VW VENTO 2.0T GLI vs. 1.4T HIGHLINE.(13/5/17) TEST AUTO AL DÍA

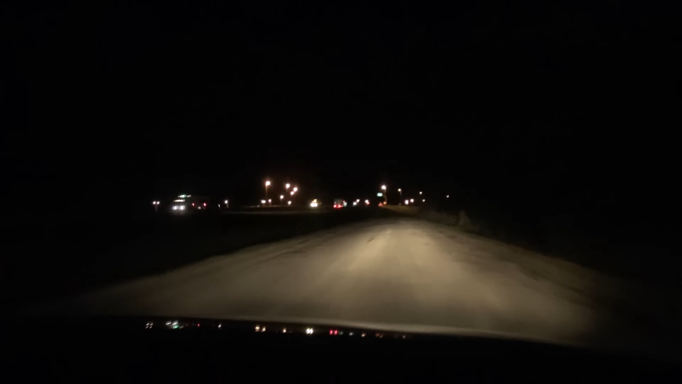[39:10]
El modelo Highland cuenta con faros halógenos que iluminan bien y nos permitieron esquivar todos los pozos del dinamitado ingreso a San Pedro.